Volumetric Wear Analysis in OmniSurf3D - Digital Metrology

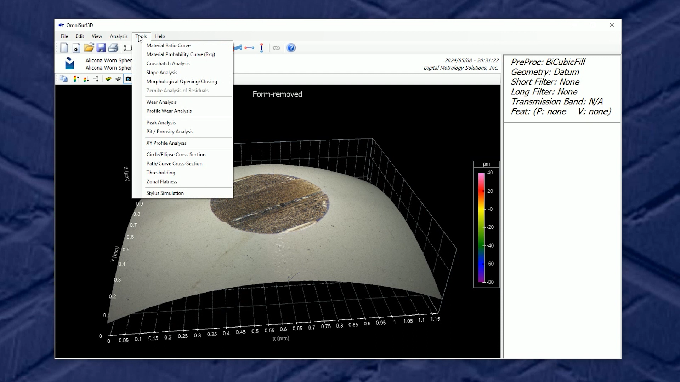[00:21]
In a past video we looked at the tool called profile wear analysis and in this tool we could choose a profile along a scar and highlight that zone and fit a geometry around it.
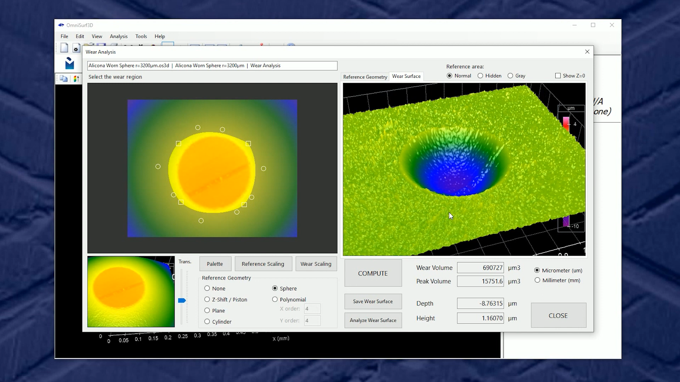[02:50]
And also the palette tool might help me see this a little bit better.
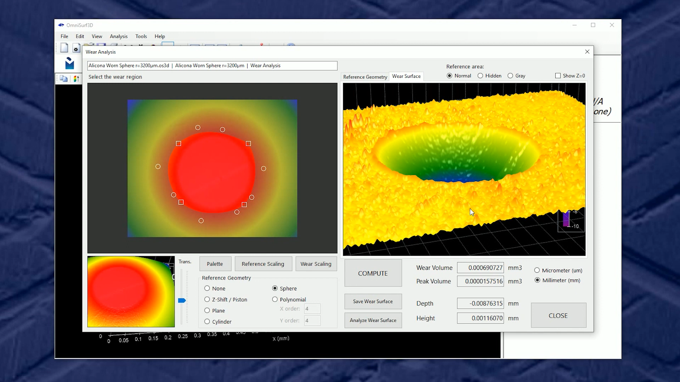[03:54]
So cubic microns, cubic millimeters. Depending on the scale of your wear, both are available. But we also can explore this surface in a little more depth. We could turn on or off the reference plane.
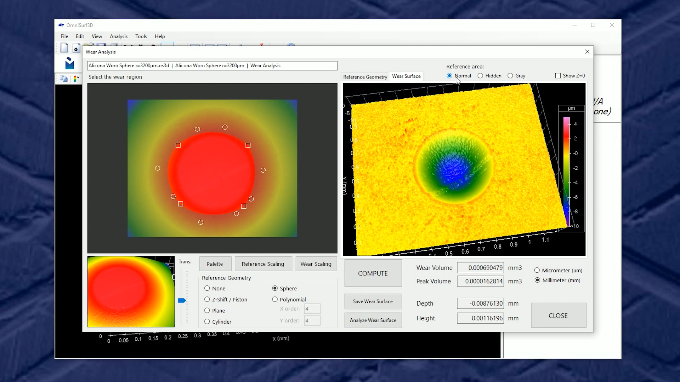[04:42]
Now in many of our tools in OmniSurf 3D, we want to perform some modification to the data and end up with a new surface. This new surface can be saved.
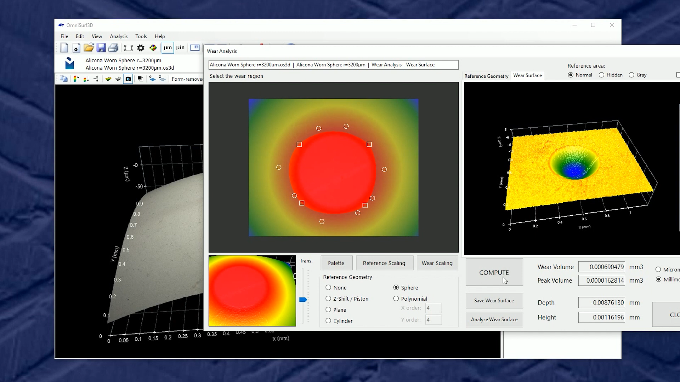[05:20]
goes back to our main screen for a new analysis. Now since the wear analysis provided leveling for us, I don't want to do any more geometry or form.
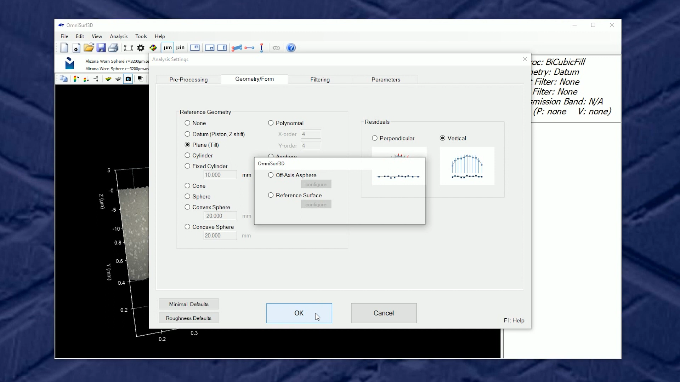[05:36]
Let's say if I chose a plane right now, the fitted plane, if I go to preprocess plus geometry, the fitted plane is hanging below this reference surface. It's sitting down inside the wear scar because it's establishing a new plane on the full data set.
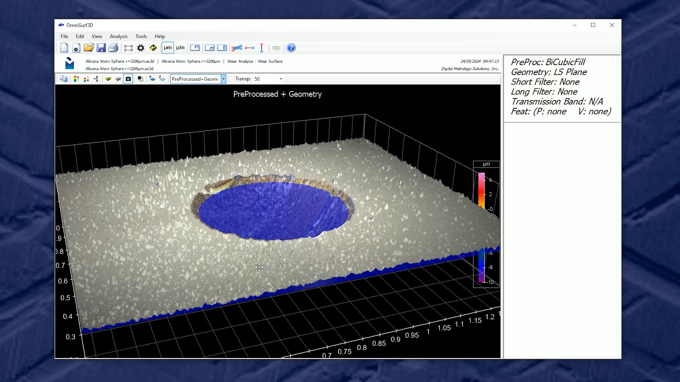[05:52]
I don't want that because I've established a reference on the wear tool. So when I do any subsequent processing of a wear surface, I want my geometry to be none.